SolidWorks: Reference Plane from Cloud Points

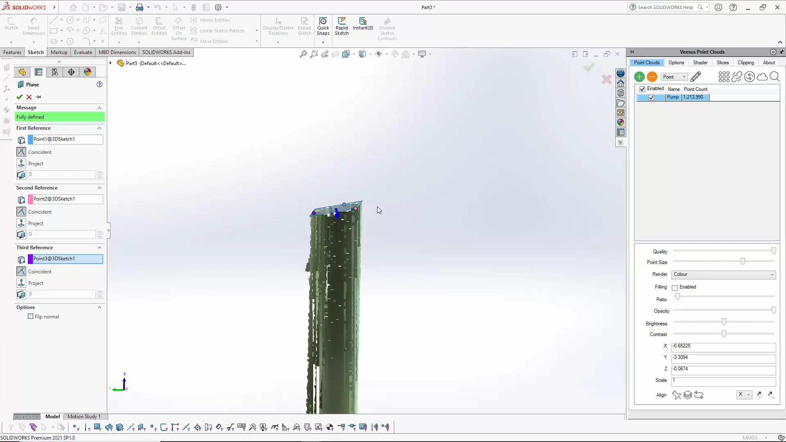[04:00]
cut section of this pipework perfect click the okay option if not click X redo it yourself and there we have a plane it's called plane one you can rename that that's all part of SOLIDWORKS
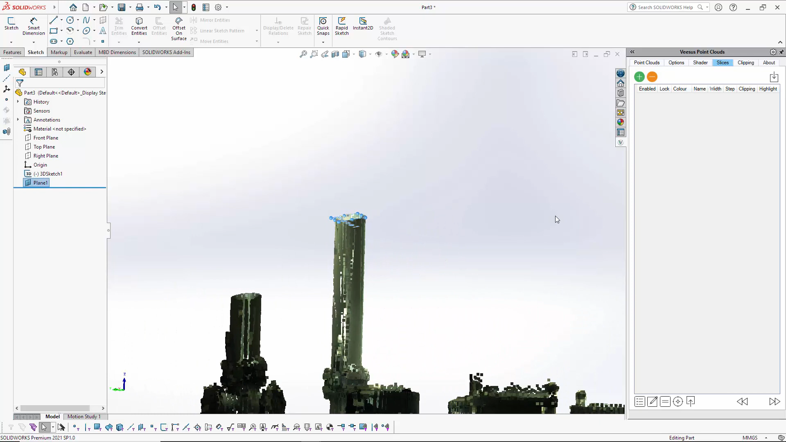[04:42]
plane is selected important you can see it's selected and and use this option here slice from plane just hover the mouse it tells you that click just look to that it's